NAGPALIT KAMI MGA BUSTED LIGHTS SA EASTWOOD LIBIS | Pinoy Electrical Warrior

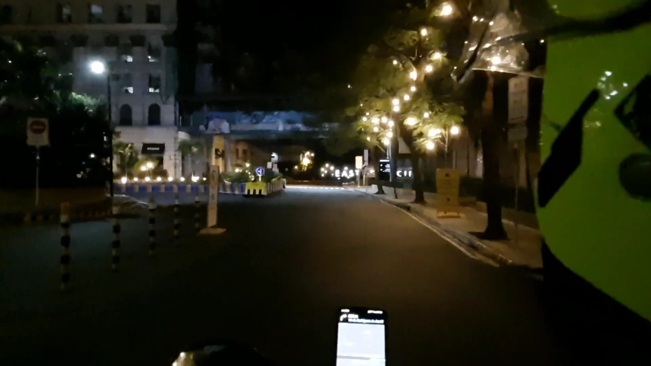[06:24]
Ayan, ayon kay Waze, tama naman daw. Ayun, oo nga no.
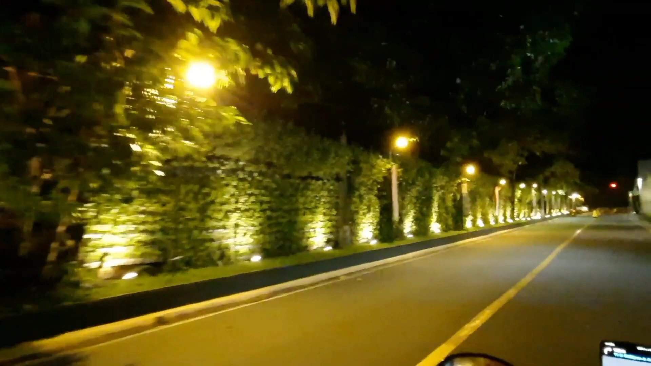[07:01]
lalabasan namin ay E. Rodriguez Avenue. Tama ba yan? E.
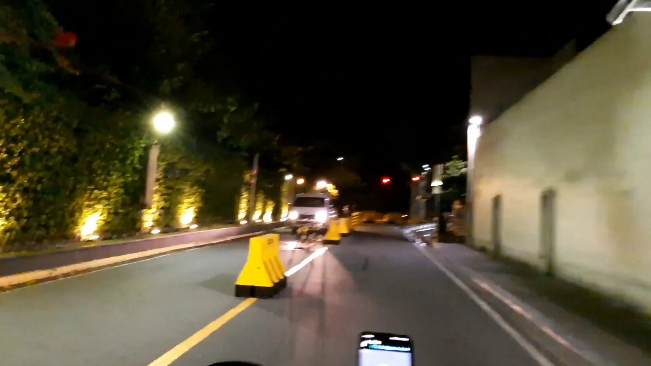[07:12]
Rodriguez Avenue ba yung sinabi ko? Tama ba yun? E.
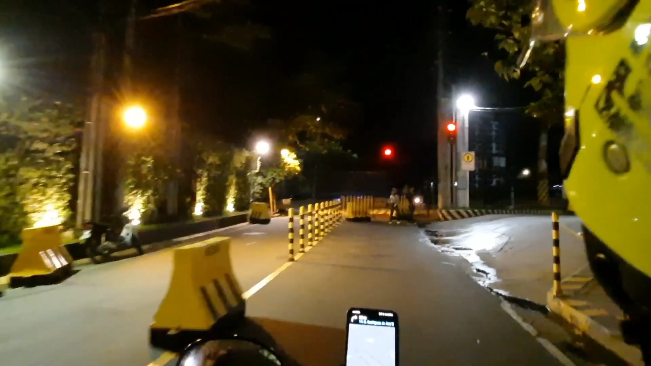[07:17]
Rodriguez Junior Avenue. Ayan guys, si E.
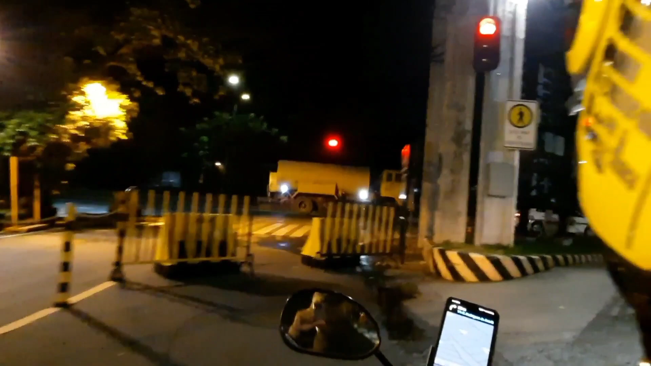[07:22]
Rodriguez Junior Avenue. Tignan natin ang kakalsadahan natin.
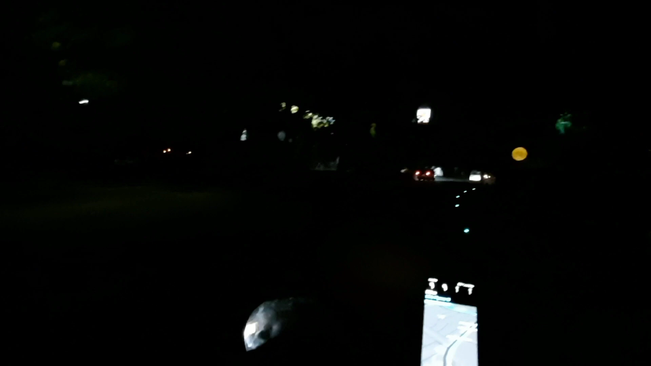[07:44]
Guys, ang dilim guys. Ano, dito na ako. Oo, dito.